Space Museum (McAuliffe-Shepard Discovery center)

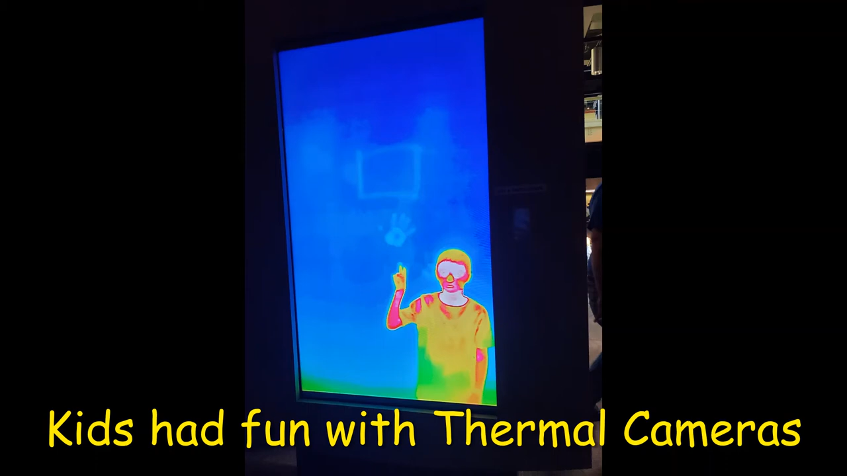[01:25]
Thermal cameras were really cool in which different temperatures were shown in different colors.